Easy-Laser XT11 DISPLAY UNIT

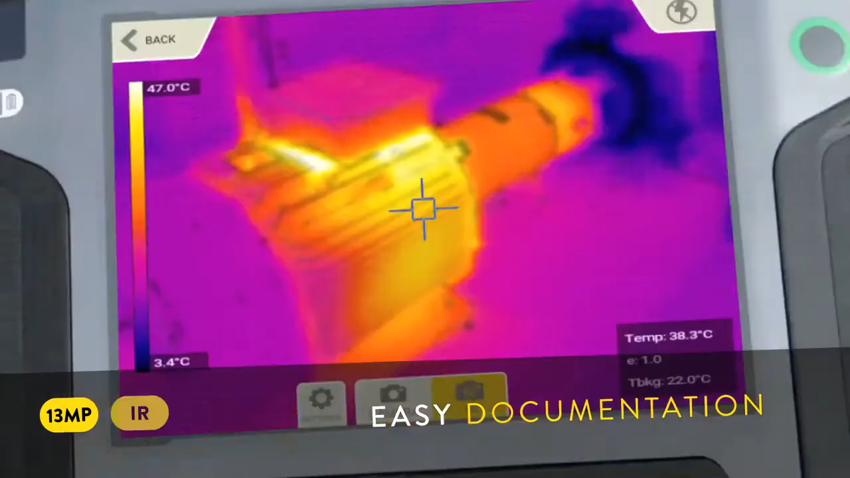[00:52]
On screen: spot 38.3°C, scale top 47.0°C, scale bottom 3.4°C
You can also get it with a built-in IR camera, enabling you to shoot thermal images before and after alignment. That's awesome.